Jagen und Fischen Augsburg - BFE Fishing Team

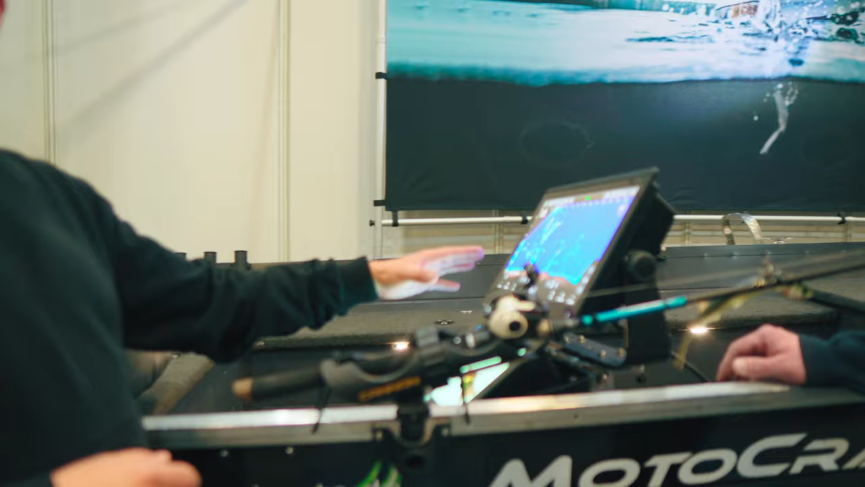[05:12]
Läuft es über Live-Scope. Da sieht man auch jetzt schön einen Barspot. Man sieht jetzt hier zum Beispiel auch jetzt die Bäume, unter Wasserpflanzen, die Strukturen.
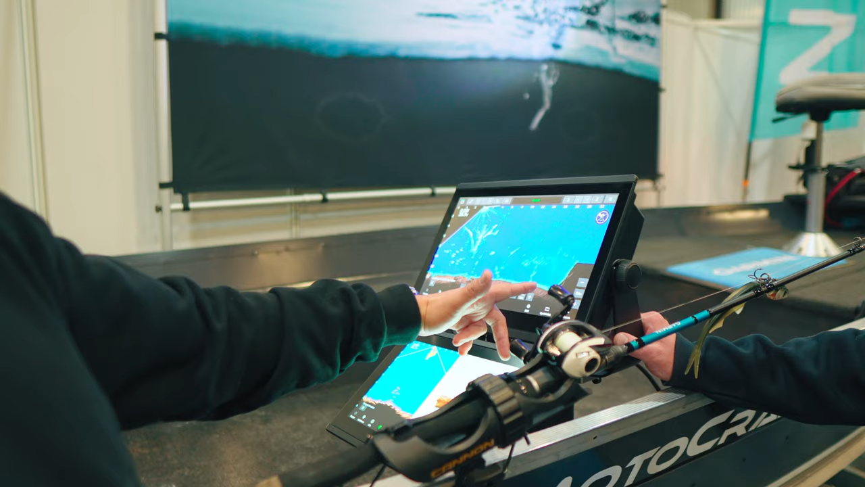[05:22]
Man kann den Boden auch ausfüllen. Also das ist eigentlich das Gerät, das habe ich zweimal bei mir auf dem Boot. Auf dem Nitro Z20 haben wir das verbaut. Verkabelt alles.